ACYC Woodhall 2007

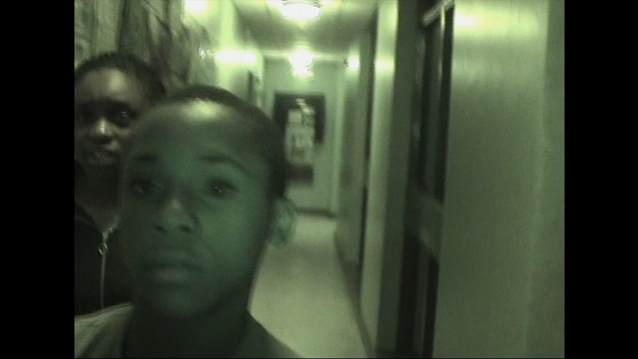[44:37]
Hello. Right, now you've Holly and you've Andrew round here.
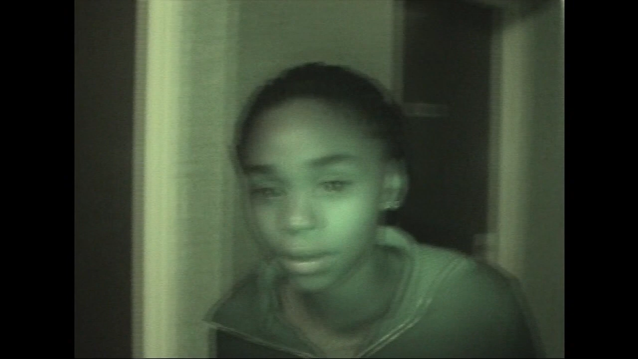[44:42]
Andrew's got another camera, okay? Yeah. And that's all you're going to see.